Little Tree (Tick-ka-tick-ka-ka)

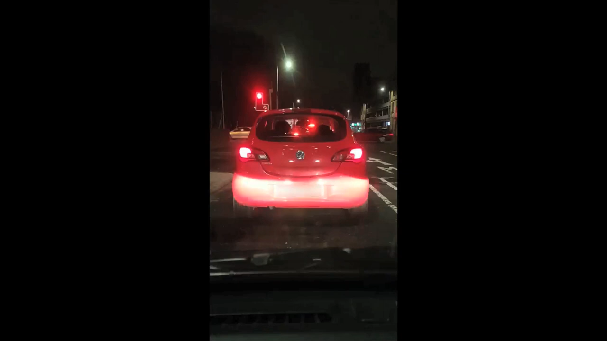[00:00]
Oh, how exciting! Oh, there's a little tree on the top of that. Look, little it's red.